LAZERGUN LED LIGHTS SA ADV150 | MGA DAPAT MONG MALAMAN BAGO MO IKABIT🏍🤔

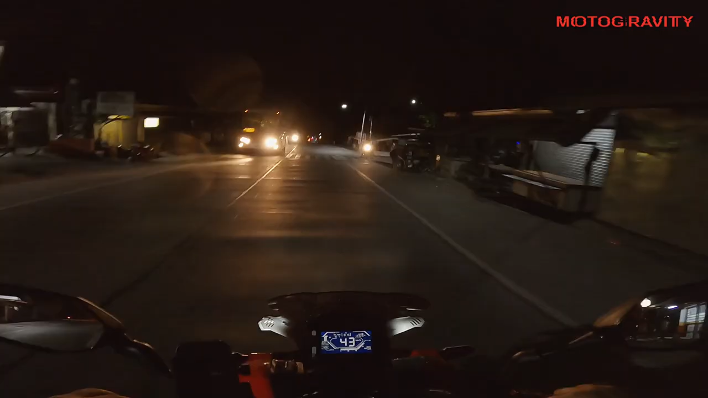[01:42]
Yan, again, ganun-ganun lang. Ang bilis gumabi, ano. At ngayon ay tamang timing, o. Tamang oras.
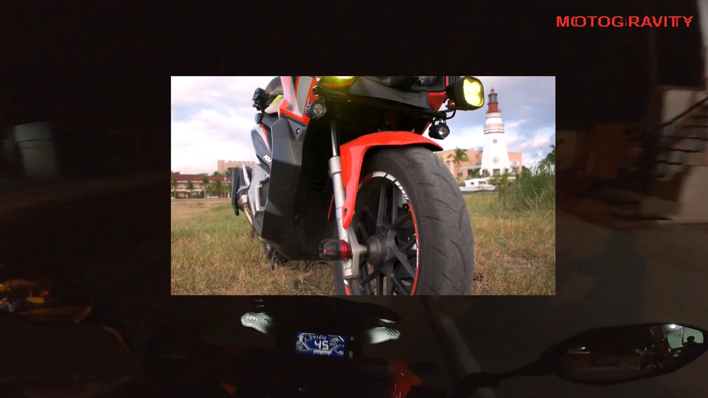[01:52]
Para itest natin ang ating laser gun na kinakailangan dahil sa madidilim na daan dito sa bandang bataan.
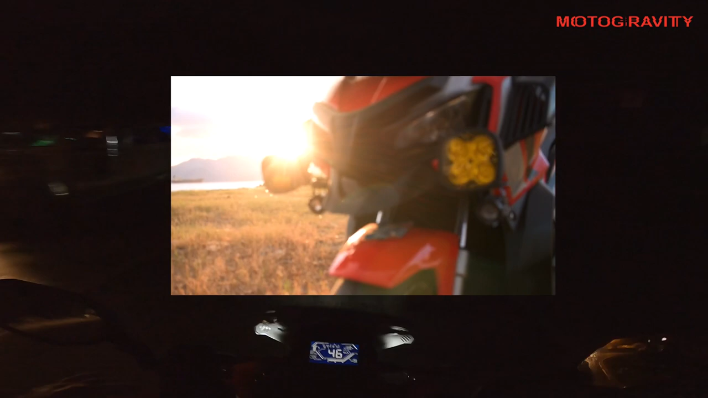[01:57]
Alright. Ayan, yan, nakikita nyo ho ba?
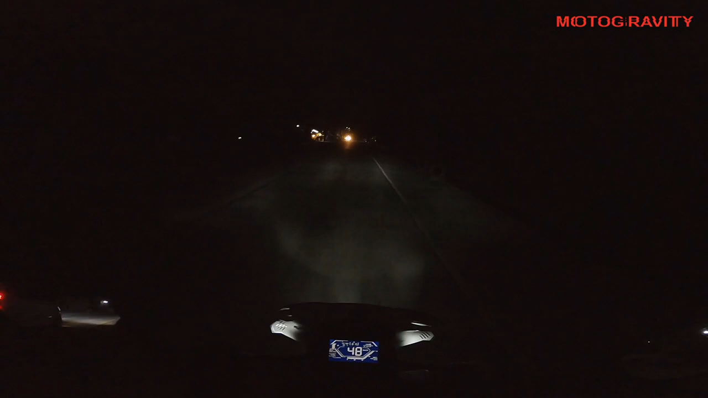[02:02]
Nakikita nyo ho ba ang daan, no. Hindi gaano, di ba? Yan. Although may mga konti ng ilaw sa paligid-digid, no. Pero hindi natin gano'ng nakikita ang daan. What more, kung nandu-do na tayo sa may area ang sinasabi ko kanina, yun, sobrang dilim. Kaya nagpakabitaan ito. So, ano nga ba ang dahilan? Ayan, sobrang dilim ang dinadaanan natin. So, again, pabalik na tayo sa ating pinanggalingan kanina. At, ah, ang galing na tayo ng Olonga po.
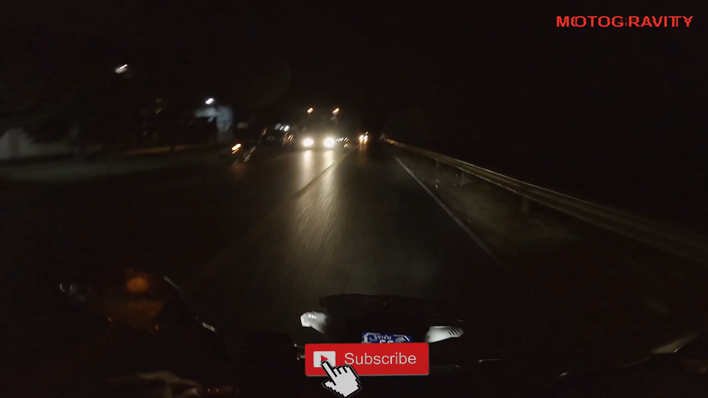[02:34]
At, ah, itetest na natin yan. Medyo patag na yung daan na yan. Okay.
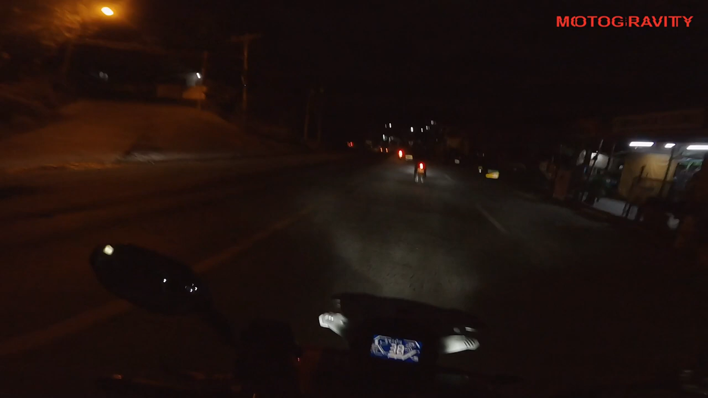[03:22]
So, brand dilim nga. Eto ang kakabitan natin. Now, ititas natin. ang brand dito is TDD.
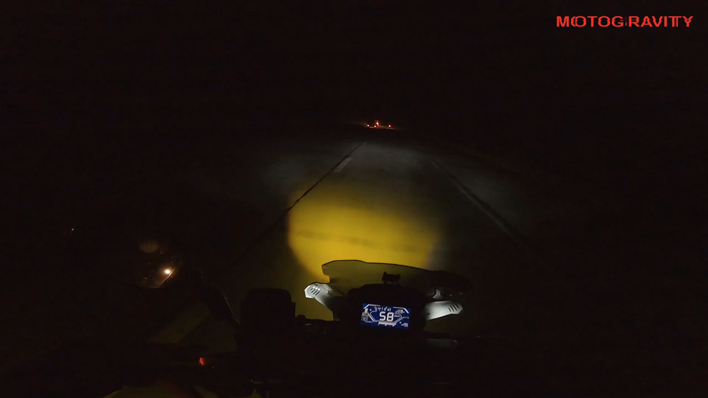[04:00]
Oops. Hindi ba yun? Yung isang maliit yun yan. Pop. O yan. Liwanag. Ah. Hayos ha. Nice. Okay to, perhaps mga ganito.
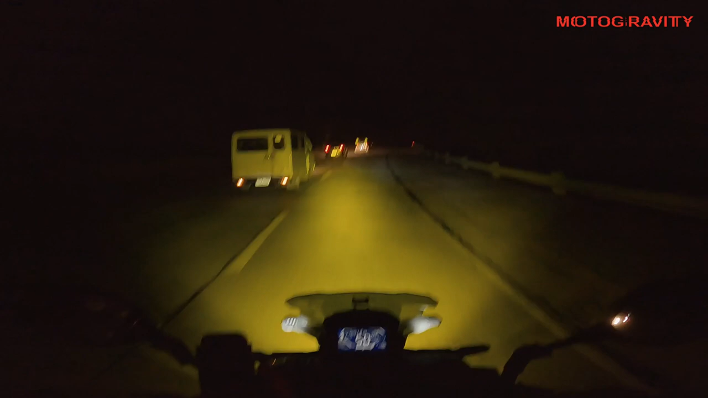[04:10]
So, hindi natin to, hindi to masyadong ano. Nakababa siya eh. Hindi to masyadong nakatutok sa mga kasalubong natin. At medyo may problema na ako ng kontes pinagkabitan ko.
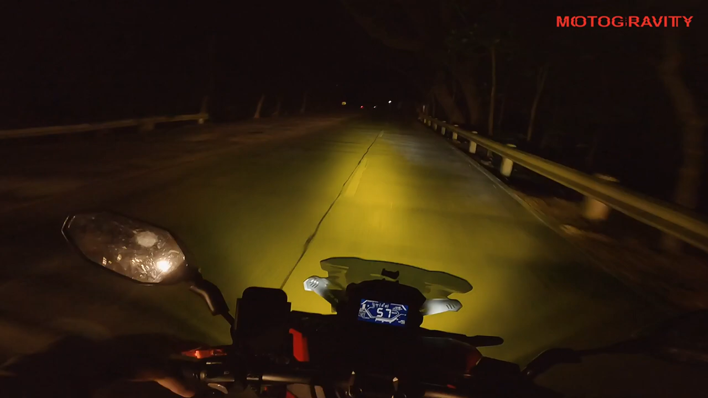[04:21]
Although may bracket naman. Pero may yanig eh. Napansin ninyo. May yan. So, yun lang gagawin natin. Diyan kailangan ano siya? Fix. Kailangan nakafix yung ating ilaw.
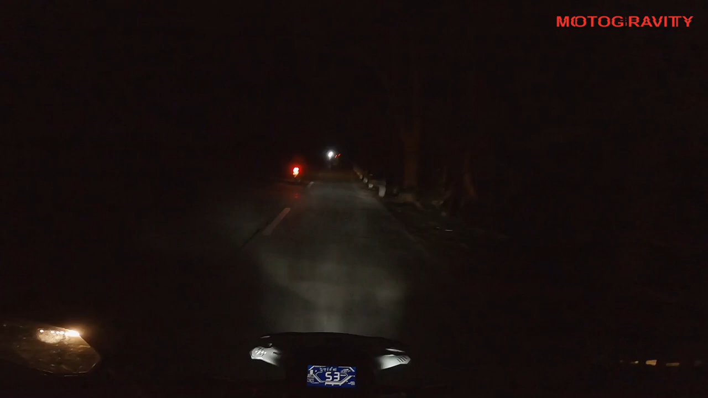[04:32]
Para iwas sa vibration. Yan. Yan o. Katulad niya, meron tayong kasalubong. Sigurado si signal yan. So, yun lang. In a way, kailangan natin. Although sabi ng iba, medyo malakas yan. Ganyan, ganyan. Meron namang rules and regulation at guidelines ng LTO dyan.